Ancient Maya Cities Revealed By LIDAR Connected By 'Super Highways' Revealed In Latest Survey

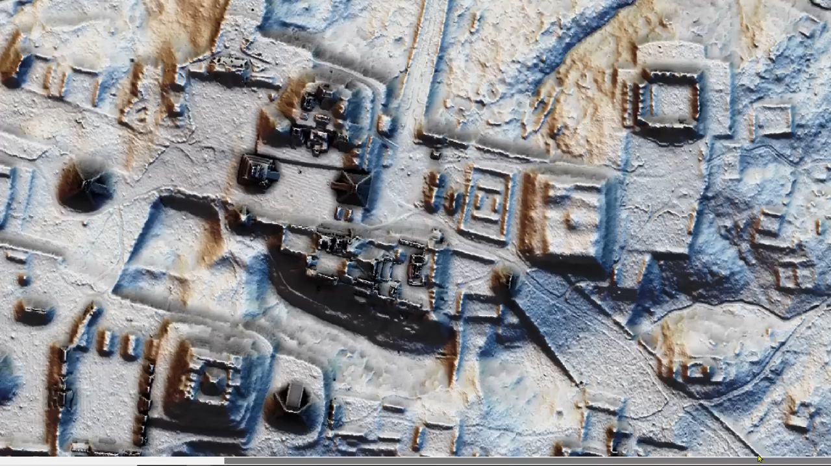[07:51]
These are massive complexes that extend for miles in all directions in the jungle.
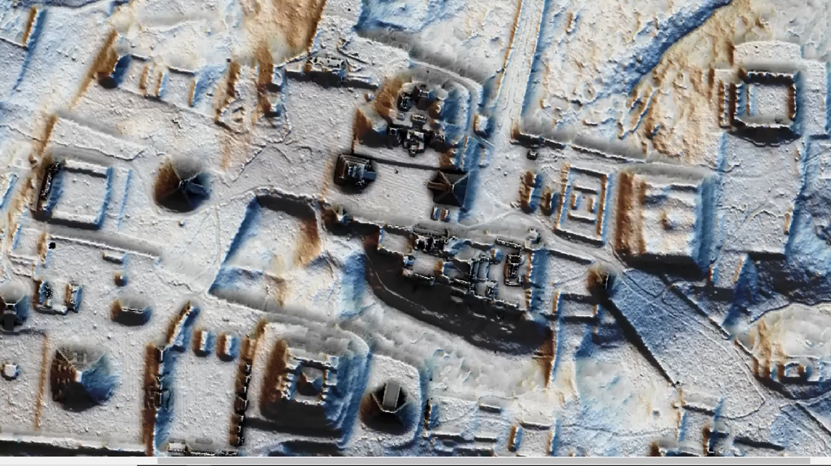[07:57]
And here we can see some examples of those amazing, completely straight causeways connecting village
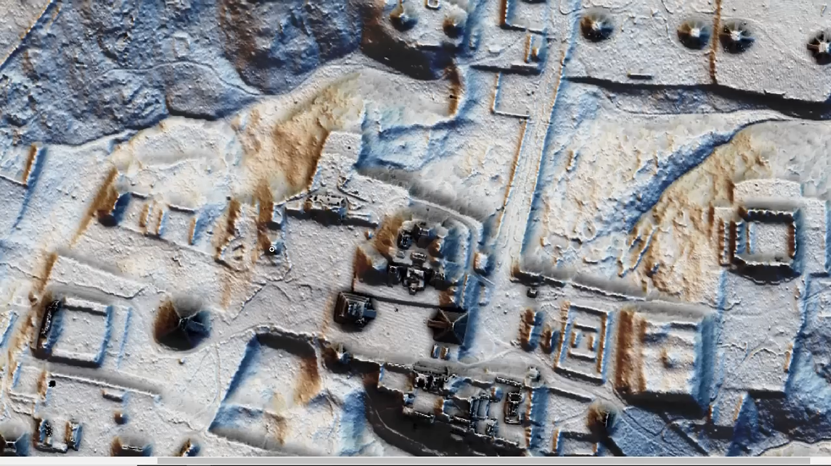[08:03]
centers and temple complexes and pyramids.
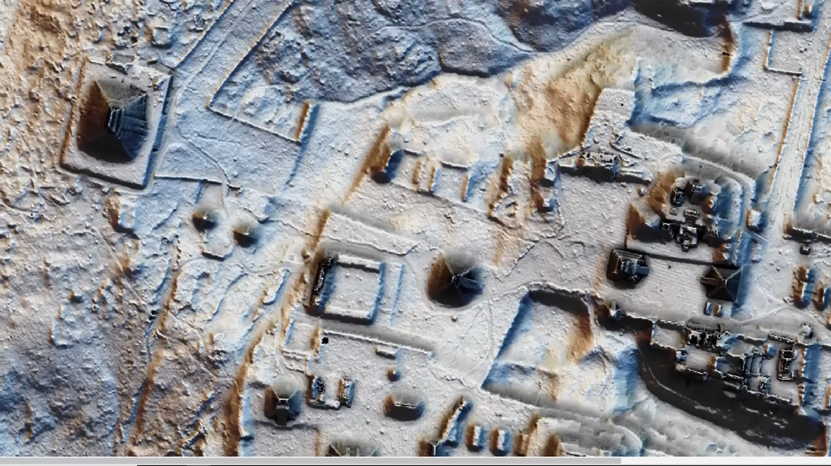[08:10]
Massive pyramids upon pyramid complexes and more and more pyramids and pyramids. And this is just mind boggling. The extent of the roads, the causeways, the infrastructure, the stone walls, the elevated platforms that extend for kilometers in all directions,
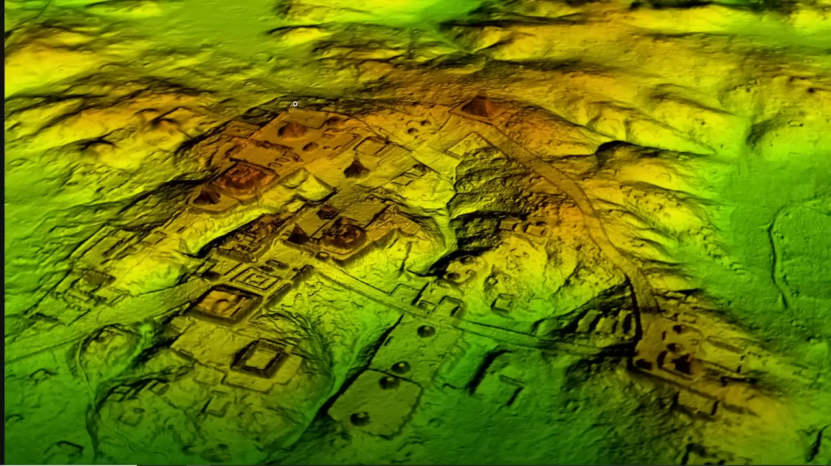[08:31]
would have taken tens if not hundreds of thousands of people years and years to flatten and erect these amazing structures. Now, one of the most recently exposed platforms is the largest platform ever found in the entire world, I think. Several miles long, almost a half a mile wide.
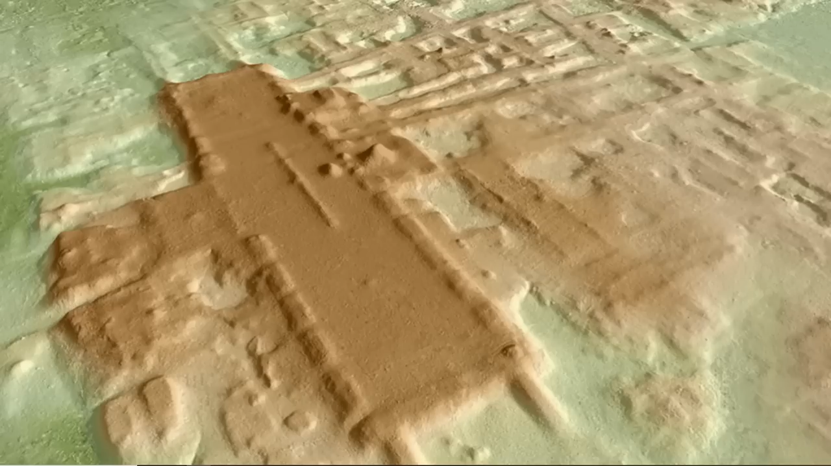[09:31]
And recently discovered, this is brand new LIDAR imaging from just a few years ago. And archaeologists are trying to wrap their head around it. And for good measure, here is a very large scale. This is about three-quarters of a mile wide by a half a mile high. And you can just see how many structures and features are in less than one square mile in the jungle underneath Guatemala.
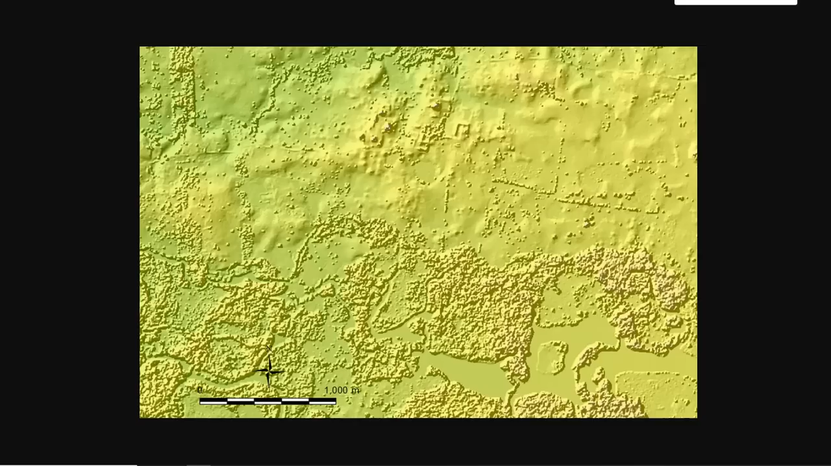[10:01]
There were millions of people 3,000 years ago in these places. Take a look at the scale of this feature.